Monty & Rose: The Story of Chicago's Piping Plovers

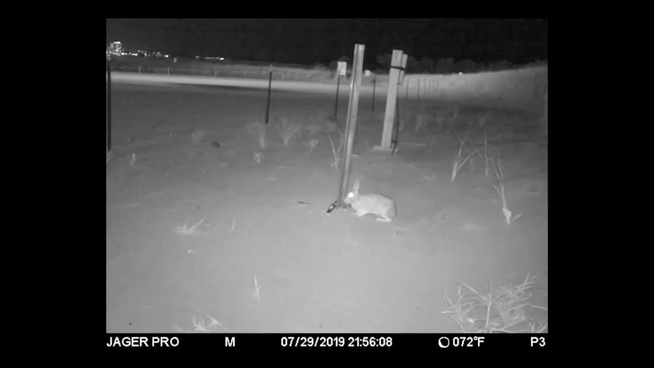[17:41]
So we actually established a secondary camera that was just a little bit further back so that we could get a broader view of the nesting area. And that second camera was quite revealing that all night long there were skunks passing by the nest, there were raccoons passing by the nest.
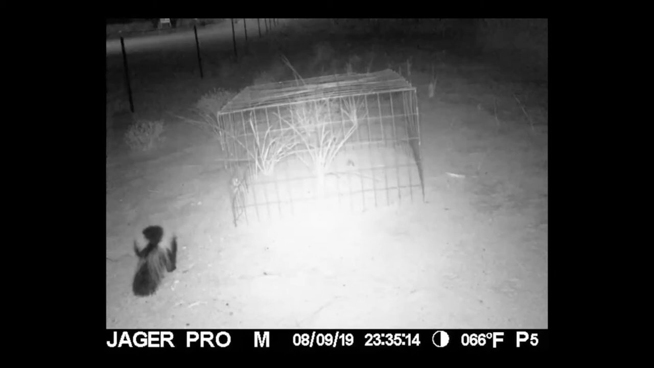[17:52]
On one occasion there was a stray dog that went running by the nest.
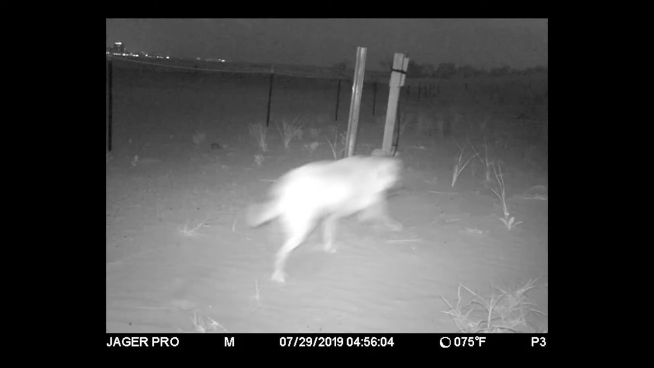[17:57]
And you could just tell that the amount of activity at that nest site certainly would have been a nesting failure if that cage hadn't been in place.